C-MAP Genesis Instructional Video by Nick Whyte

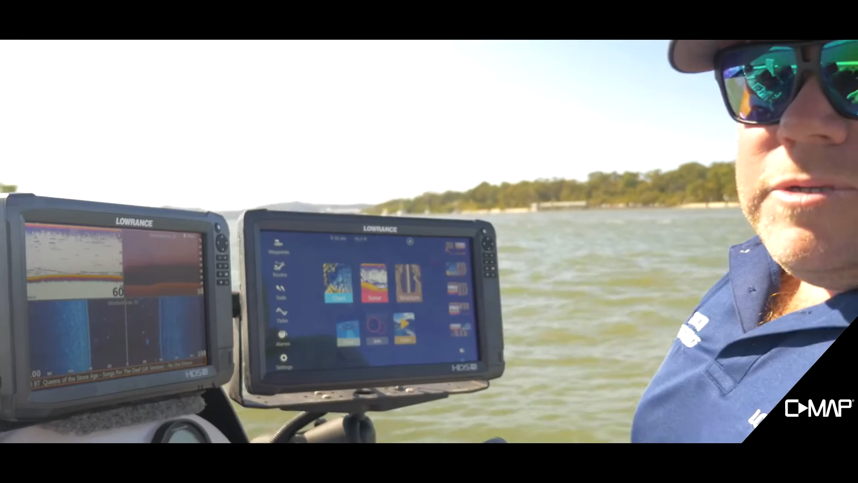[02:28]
To use Seamap Genesis, we're going to need a Navico product. So we need either a Lowrance, Simrad or a B&G chart plotter sonar combo.
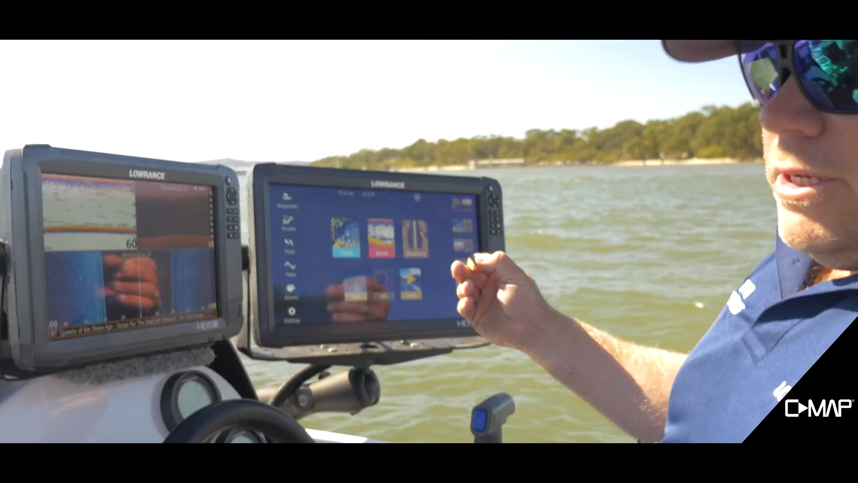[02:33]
You're also going to need an SD card, a mini SD card, anything up to 32 gigs. So no bigger than 32 gig.
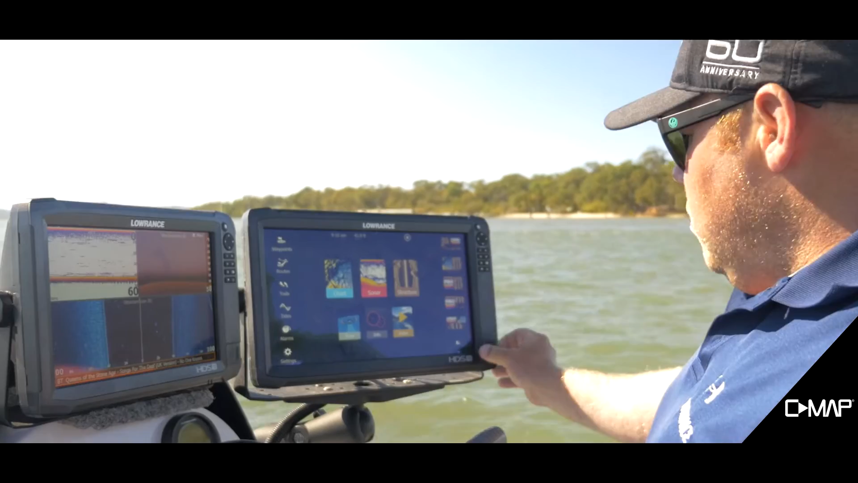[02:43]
What we're going to do, place the SD card in the sounder. Come into sonar.
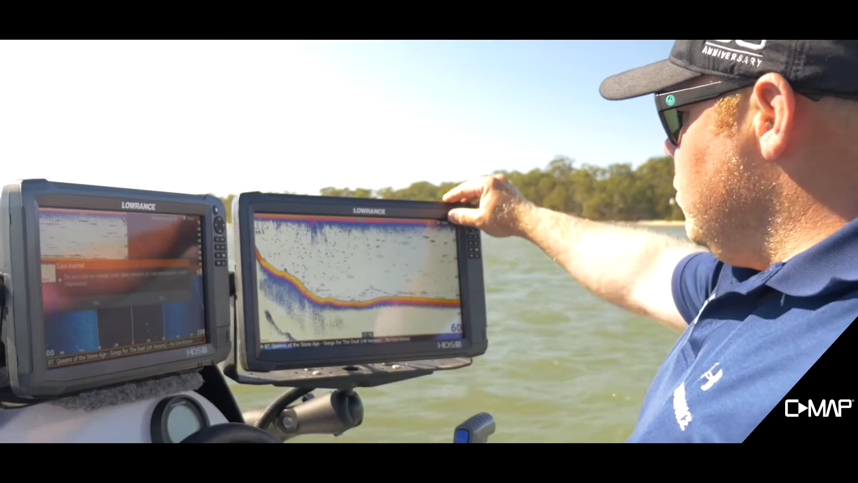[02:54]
So to record, we can use any transducer to record contour depths. But if you want to do bottom hardness or vegetation, we're going to need a 200 kilohertz transducer.
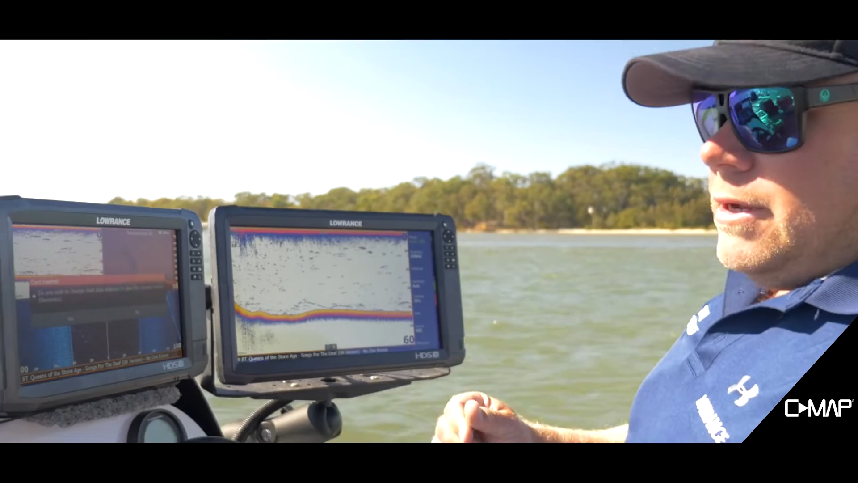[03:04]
So to set up our recording, we're just going to come into advanced, log sonar,
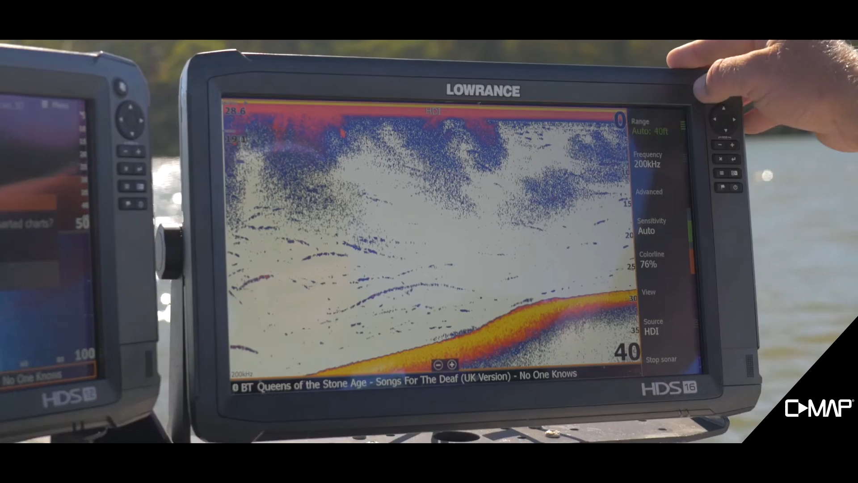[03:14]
come up to file name. We'll just call this one Moreton Bay 1, MB1.
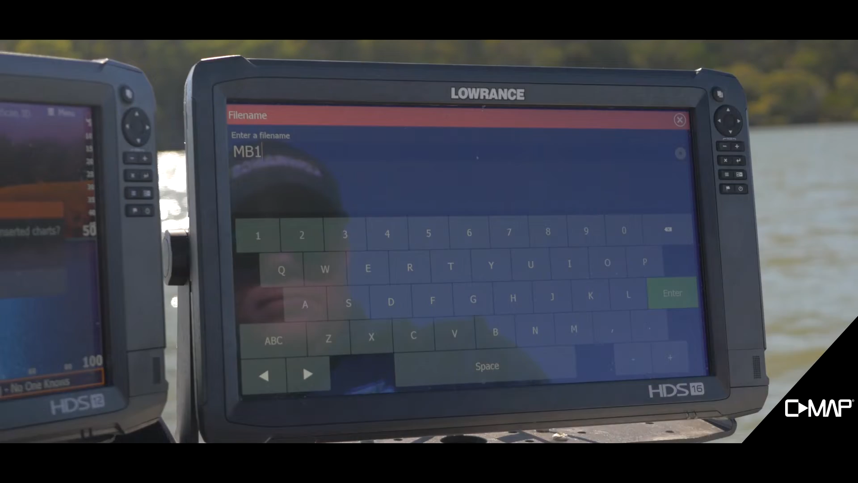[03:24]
With your file format, so we only need the sonar information for the Seamap Genesis,
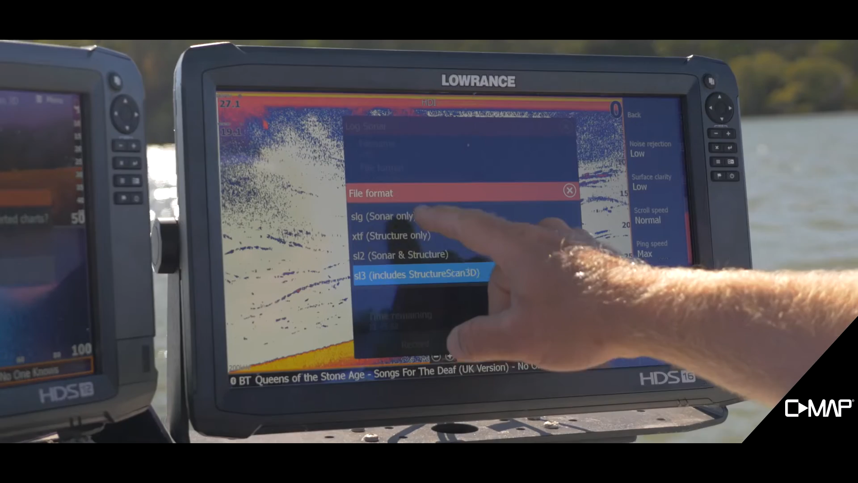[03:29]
so we're going to use SLG.
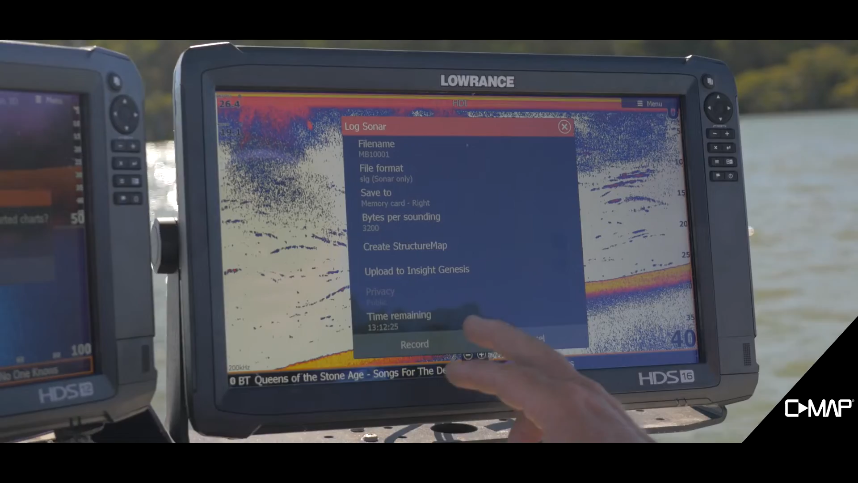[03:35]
That way it's going to make our files a lot smaller and a lot quicker to upload.
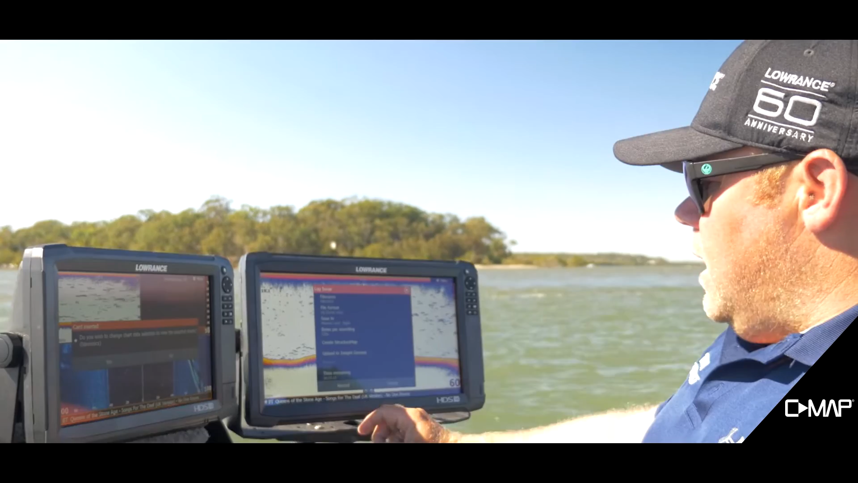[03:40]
Once we've done that, select our memory card, the one we put in on the right, which was a blank SD card, and we're just going to hit record.
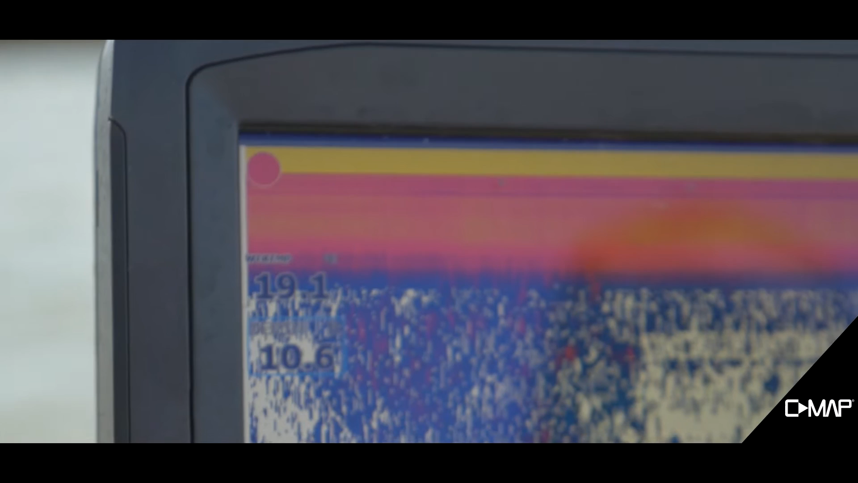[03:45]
So now what you'll notice, we've got a little red dot up here, which that means obviously we're recording.
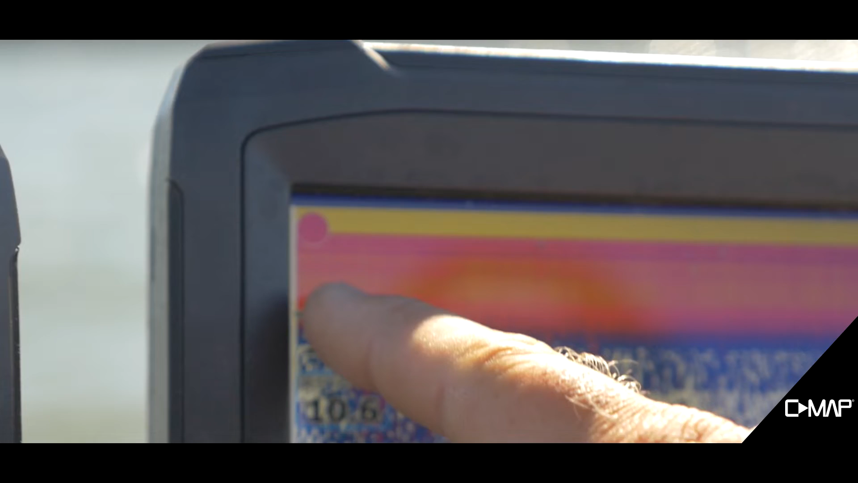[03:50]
It'll come up with a little box down the bottom as well that'll tell you all the information. Will come up probably every 20, 30 seconds.
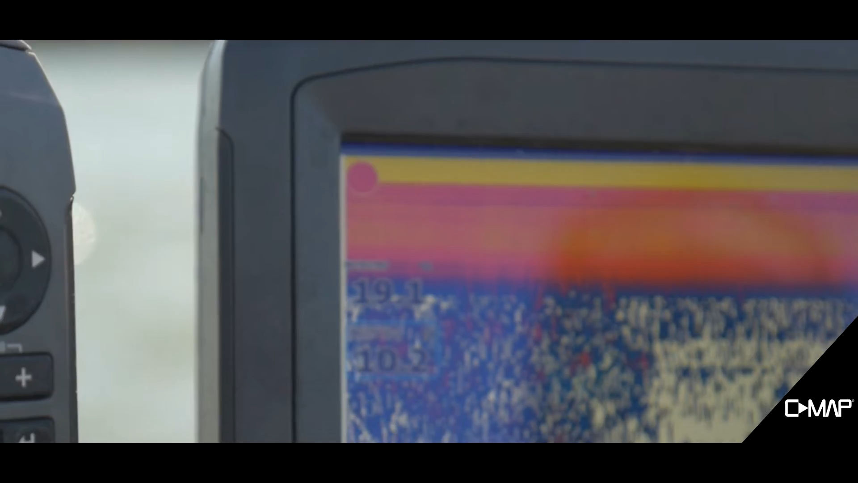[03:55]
So yeah, that's pretty much how we set up to do our logging.
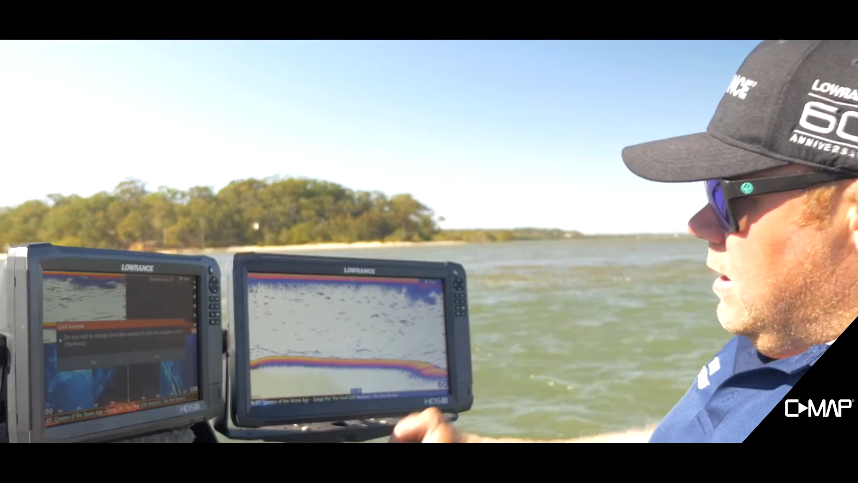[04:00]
Now we can go and fish a certain area, just fish as per normal and record, or we can go and do our mapping where we're going to go backwards and forwards and try and get a lot of detail for the area we want.